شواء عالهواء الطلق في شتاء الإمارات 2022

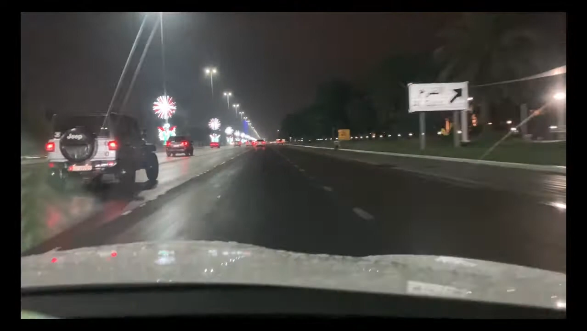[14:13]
ما كملش حتى واحد كيلو سبحان الله. شوفوا هنا الارض كيفاش ناشفه، ما كاينش الشتا ما كتصبش،
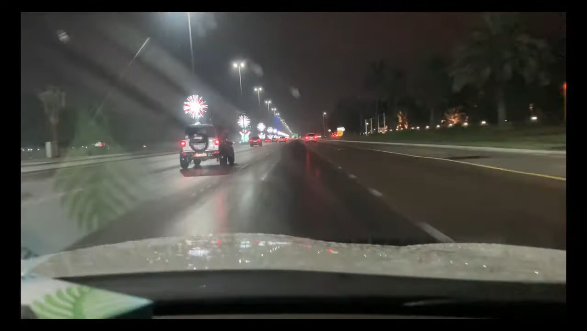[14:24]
منين تحركنا لهنايا ما كاين ما كملش حتى كيلو سبحان الله سبحان الله.
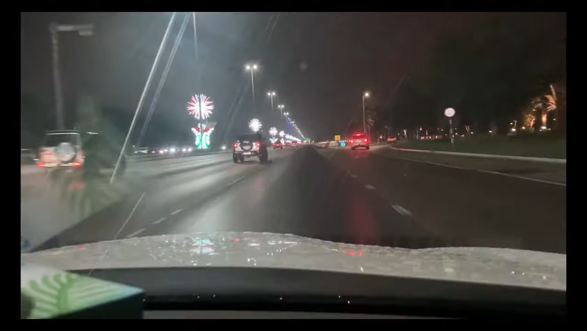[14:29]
بحال تقولوا غير شي سحابه دايزه دازت غير في هذيك البلاصه اللي فيها حنايا سبحان الله. الارض ناشفه قولوا نقطة ديال الشتا كتصب. شوفوا هنايا بحال تقولوا حنا راه كنا في بلاد وهنا بلاد، ولا كنا في مدينة وهذه مدينة. حنا راه يلاه هذا كيلو ونص ولا جوج كيلو اللي مشينا في الطريق،
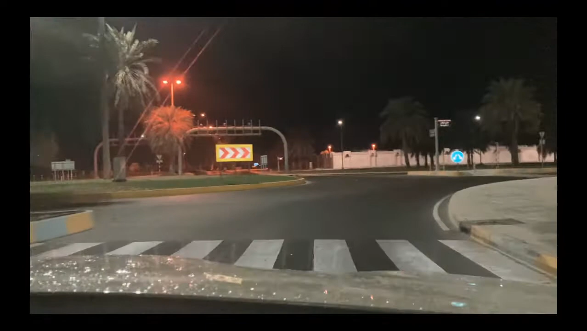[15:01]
إلا جينا نديرو يوتيرن ونرجعو للبلاصة اللي حنا فيها راه نرجعو في الشتا سبحان الله ما شاء الله.
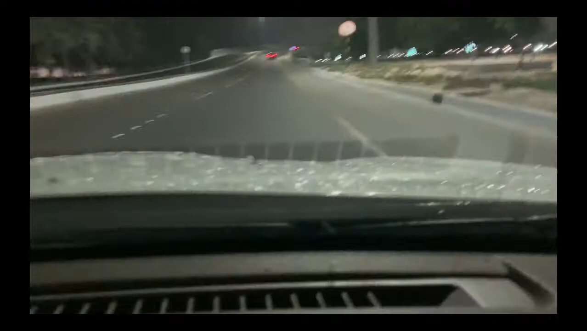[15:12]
هانتوما شوفوا البنات حنا كنا لهيه، جينا درنا الدوره طلعنا على الجسر من فوق على الكنترا، جينا باش
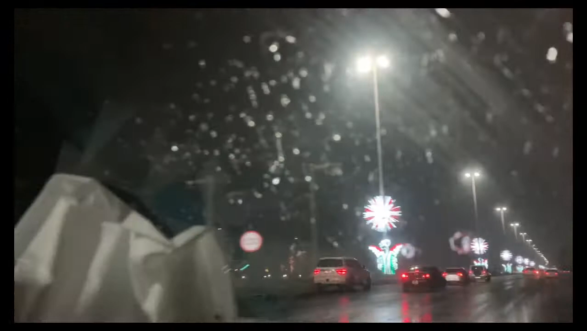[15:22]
نرجعوا في الطريق ديالنا نرجعوا للدار. شوفوا سبحان الله البلاصه اللي حنا كنا فيها هي في الشتا، والبلاصه الفوق منين غنديروا الدوره باش نرجعوا على الكنترا ما كاين لا شتا لا حتى شي حاجه سبحان الله. السحابه العامره كاينه غير في هاد البلاصه هادي.